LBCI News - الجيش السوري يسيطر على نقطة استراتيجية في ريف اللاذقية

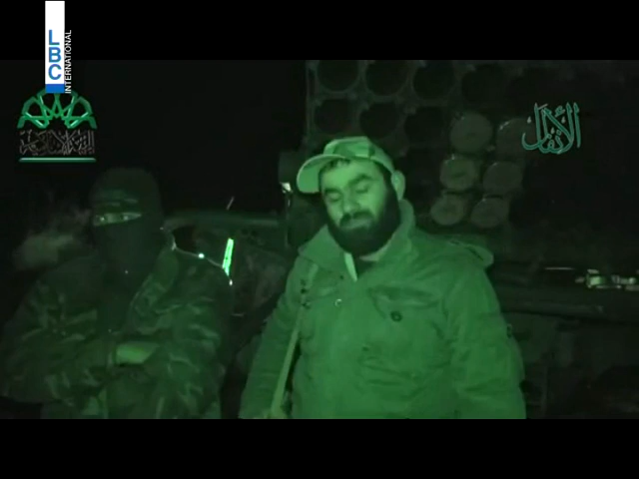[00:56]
31-3-2014 وفي هذا الإطار أيضا يأتي استهداف القرداحة مسقط رأس
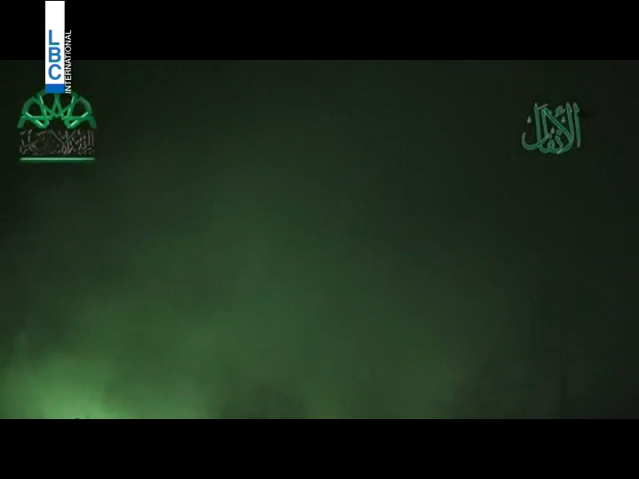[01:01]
عائلة الأسد ومطار حميميم في ريف اللاذقية بصواريخ جرات تقوم
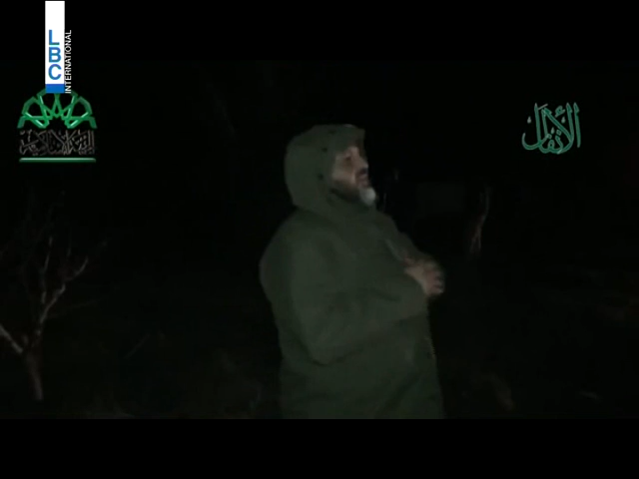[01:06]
حركة أحرار الشام بدك مطار الحميميم